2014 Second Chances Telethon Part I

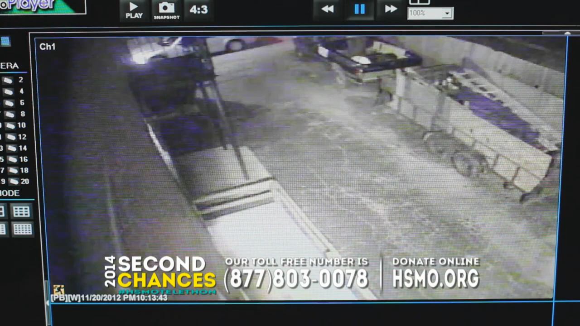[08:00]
A person got out of the back seat of the four-door vehicle, walked a dog up to the truck, and then tied it around the back trailer hitch of the truck, then got back in the vehicle and left.